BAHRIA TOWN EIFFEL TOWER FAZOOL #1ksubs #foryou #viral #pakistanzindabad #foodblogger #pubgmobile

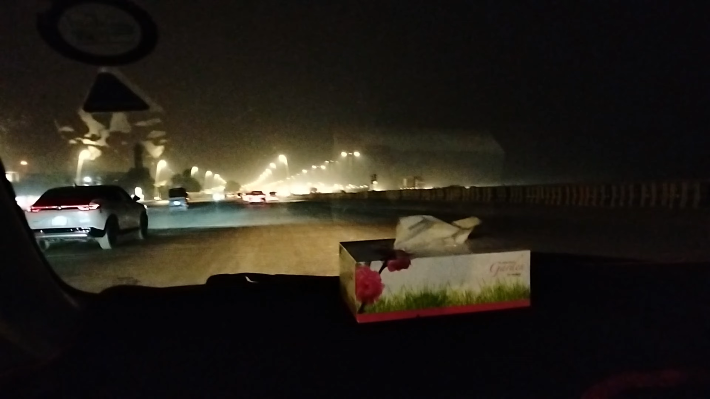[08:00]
वो हंडा एचआर भी जा रही है भाई।
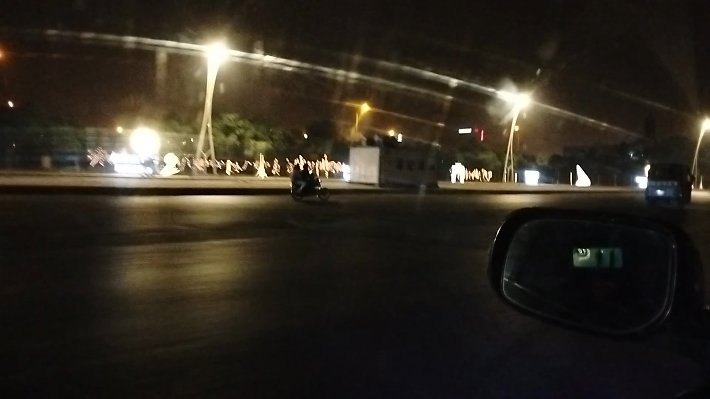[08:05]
ये देखो जी, जब आप यहाँ घुसते हैं ना बैरिया के अंदर एंटर होते हैं ना, तो फिर सही मायनों में पता चल जाएगा जी आप किसी लाइटों वाली जगह पे आ गए,
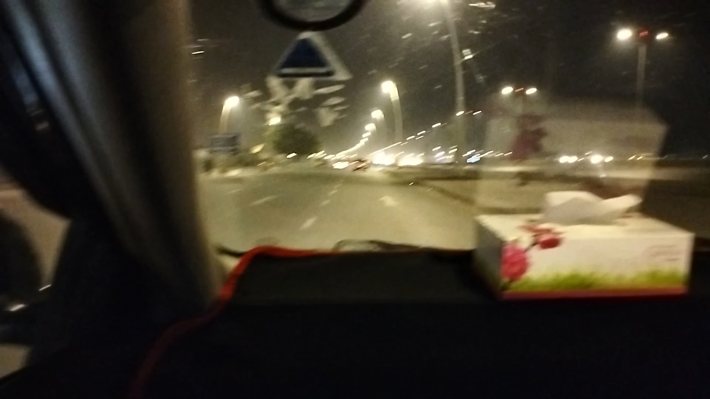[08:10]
क्योंकि जितनी इसने लाइटें लगाई हुई है ना भाई साहब ने, वो भाई तबाही तबाही तबाही तबाही।
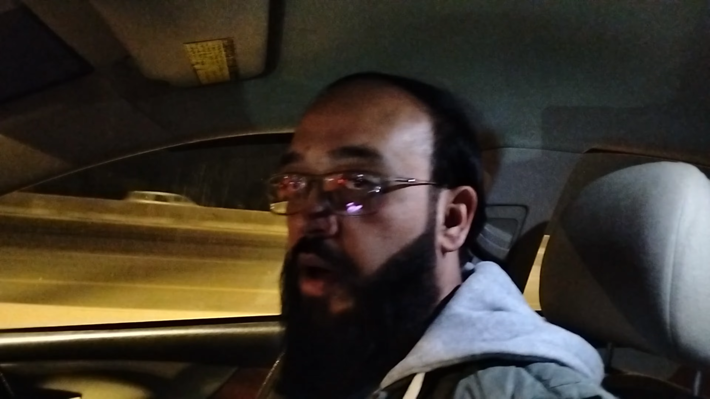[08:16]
ये देखें लेफ्ट पे आप लोग देखें कितनी लाइट है।
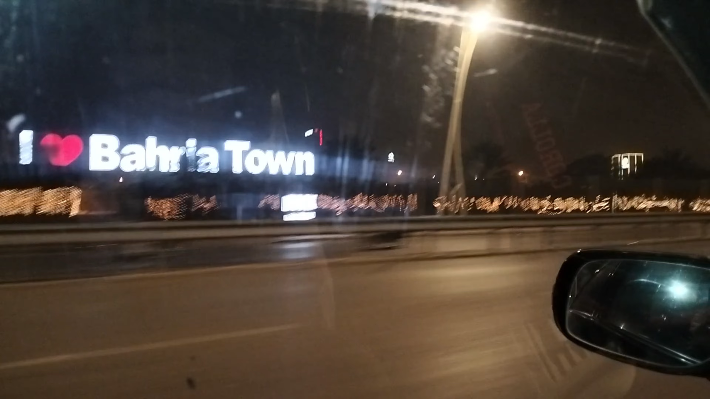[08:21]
ये किसने किस खुशी में लगाए हुए इतने बल्बों का? रिफ्लेक्टर्स चल रहे हैं, रिफ्लेक्टर्स reflectors book now when you down to karachi ek sambhala nahi tha dusra taiyar kar diya
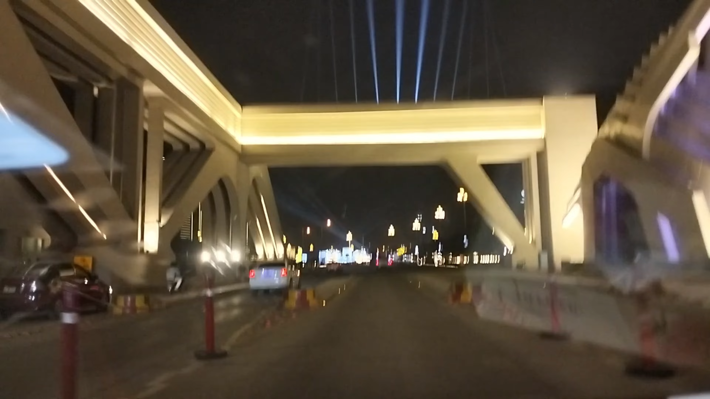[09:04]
ये सही है भाई बाबू, वाह बहुत ही अच्छा, ये सब इन्होंने ये कर दिया, मैरियट टू कराची ये वो लगा दिया इन्होंने सब।
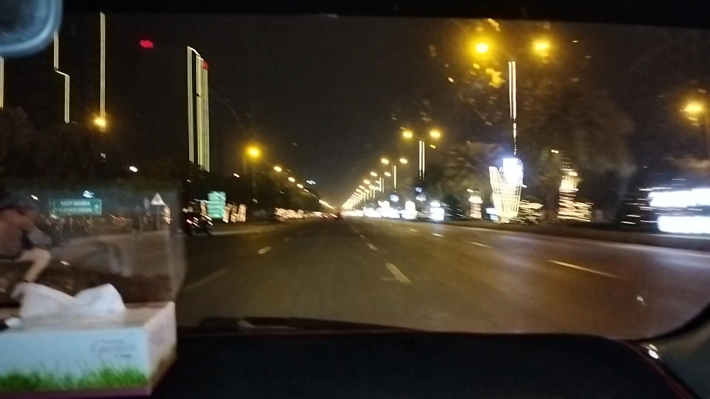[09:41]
है ये क्या था? मेरा ख्याल है फाउंटेन चल रहा होगा, आओ चलो वहाँ जाते हैं फाउंटेन पे, क्या ख्याल है? फाउंटेन पे जाए ना। माशाल्लाह माशाल्लाह, मेरे जान है।
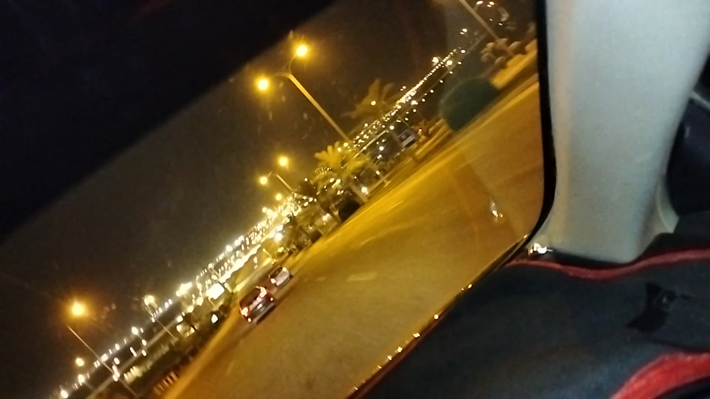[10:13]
यार ये शीशा गंदा है यार।
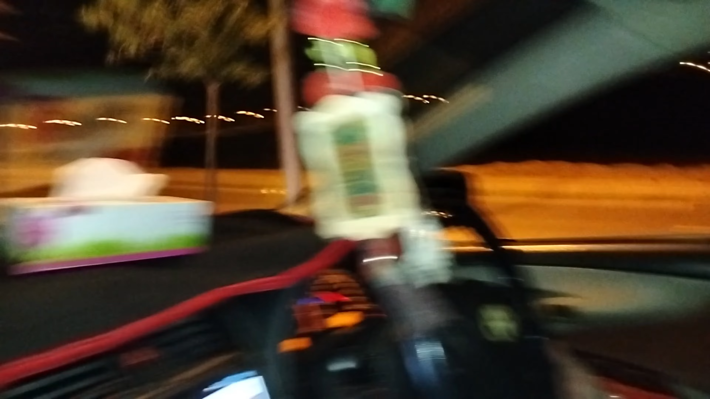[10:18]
ये अभी हम लोग पेरिस के एफिल टावर पहुंच गए हैं, ठीक है जी। वो सामने आपको नजर भी आ रहा होगा, दिखाओ जरा। ओह मेरा कैमरा मैन अगर आप लोगों को दिखा सके तो,
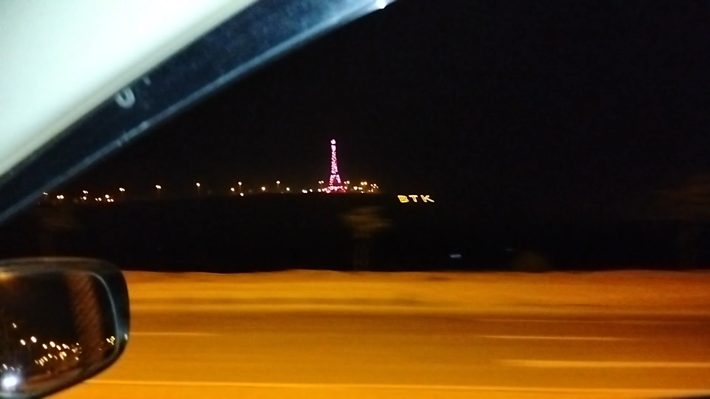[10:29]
ये पेरिस का एफिल टावर है, ये हम लोगों ने बनाया है। अभी हम आपको करीब से जाके दिखाते हैं।
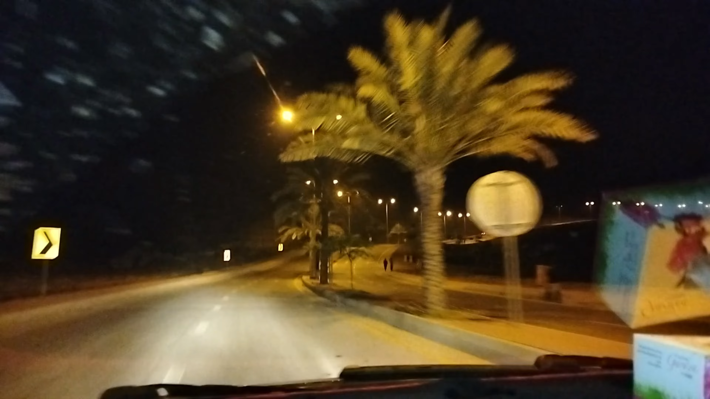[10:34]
ये बेचारा थोड़ा रंग बिरंगी हो गया, बाकी फिर देखते हैं कि क्या करना है इसके साथ जाके।